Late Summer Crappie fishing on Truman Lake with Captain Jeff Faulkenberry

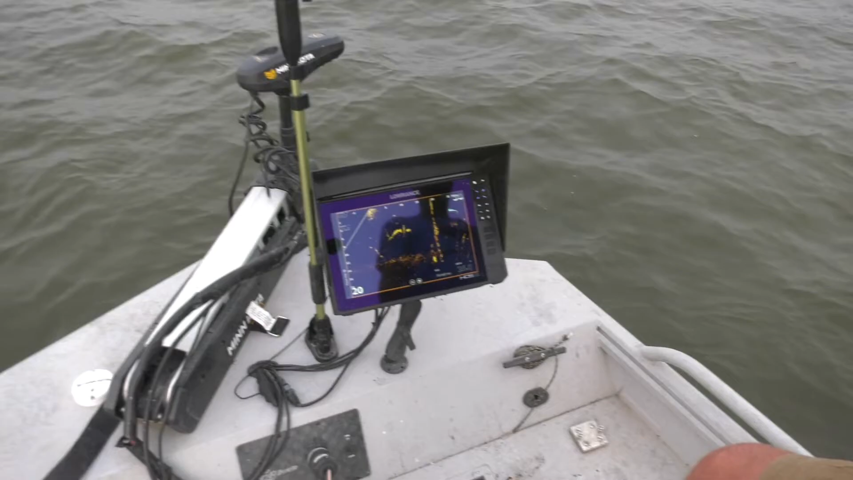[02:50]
Here we go. We're going to catch this guy right here. That'll be all up in his grill.
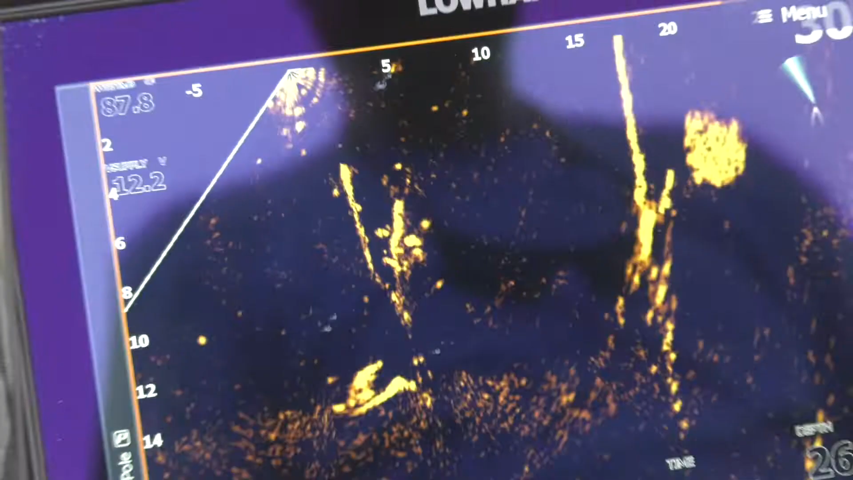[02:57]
You can see my bait right there. You can see that here he turned.
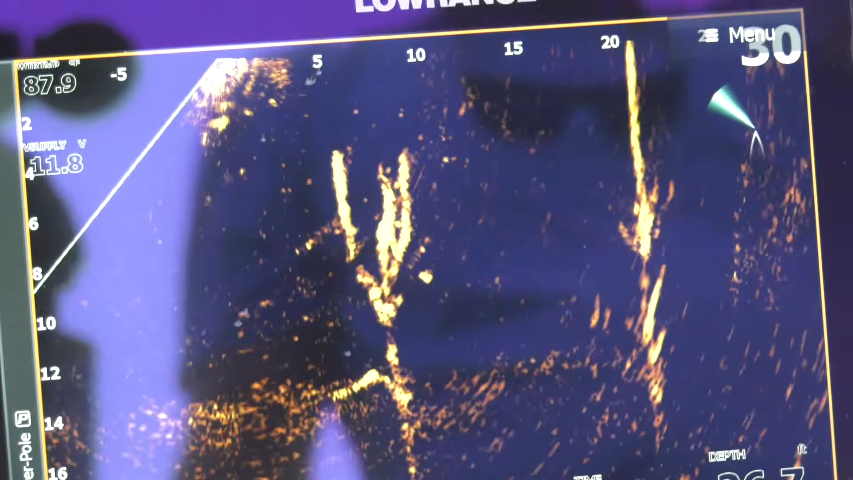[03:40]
what's a crappie and what's a carp.
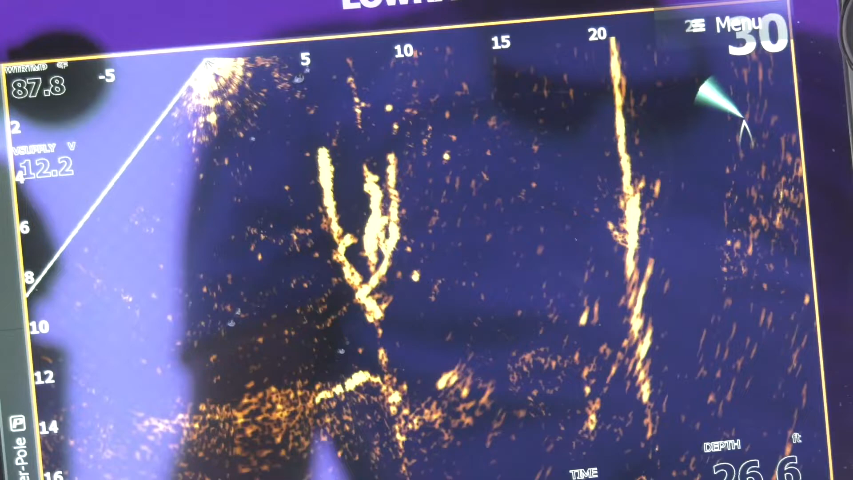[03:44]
There's a crappie coming up right there. I'll try to drag him high off that tree if I can.
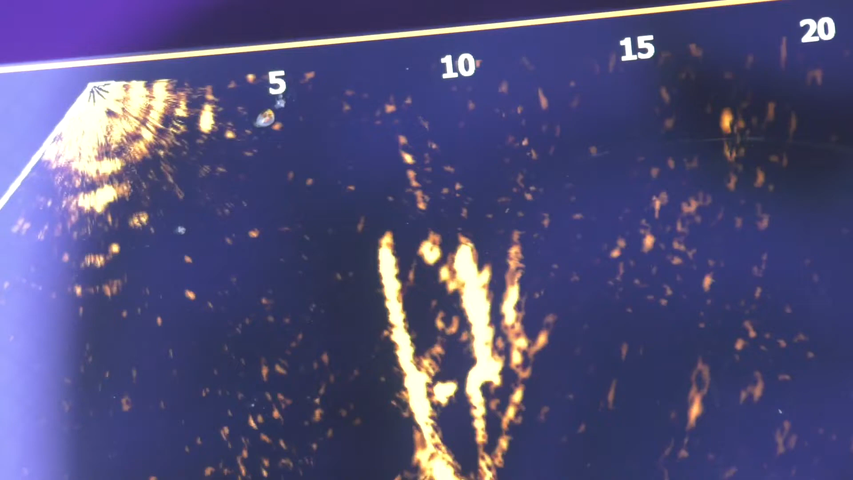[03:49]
He looks like a little one.
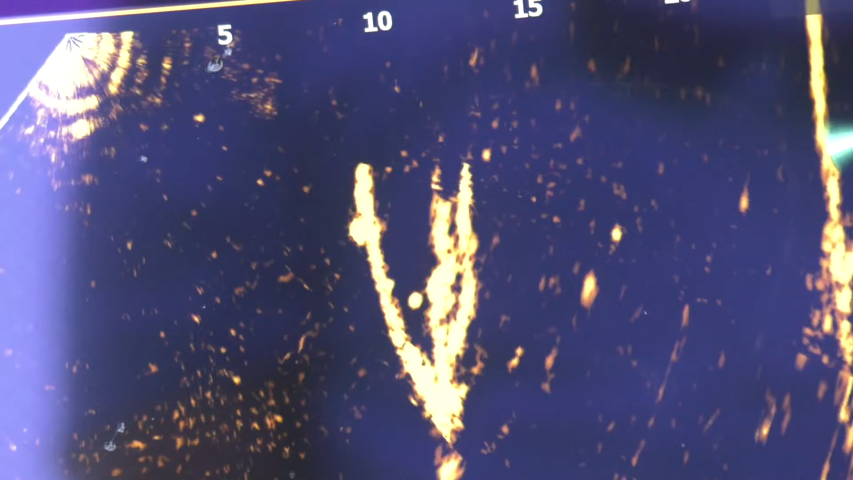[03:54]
Trying to pick on him there. You can see my bait coming down to him right there.
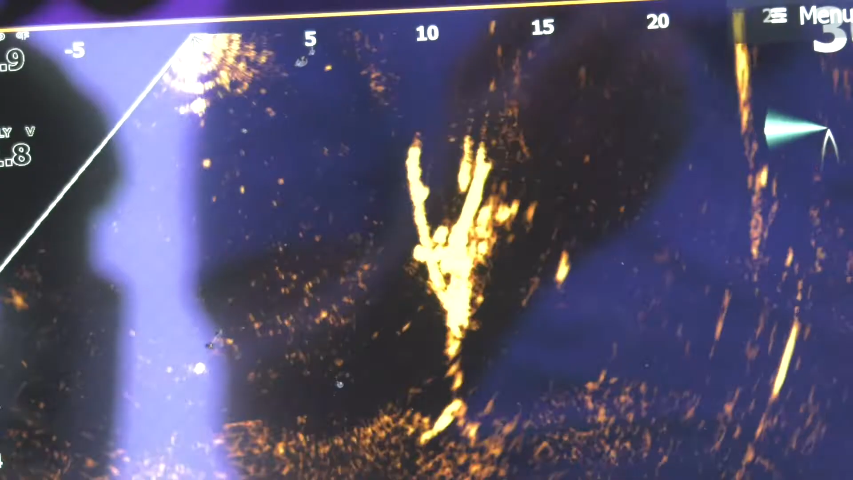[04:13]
This technology is pretty incredible. You can see all these fish right here.
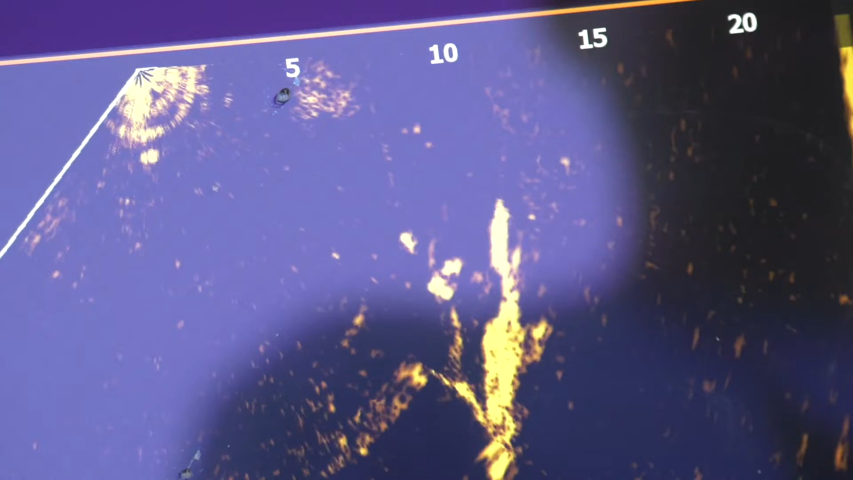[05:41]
Yeah, where's the bite button on that thing? Yeah. It doesn't make them bite. But it lets me know what depth they are.